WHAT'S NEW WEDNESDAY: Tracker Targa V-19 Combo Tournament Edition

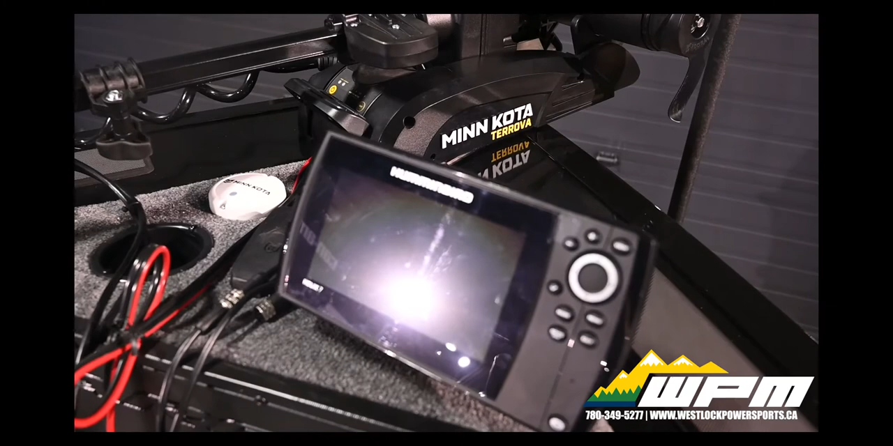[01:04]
To set the Tournament Edition apart from others, this boat comes standard with a Bow Hummingbird Helix 7 DIG 3N Fish Finder with GPS.